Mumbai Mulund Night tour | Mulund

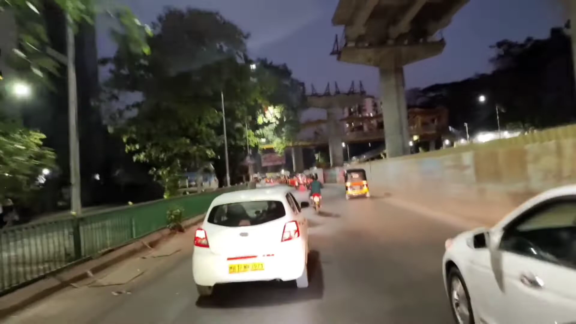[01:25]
पुरी गीरी चीजे अर्भ कुछ घेड़ा है हुआ है कुछ साफ दीख नहीं रहा है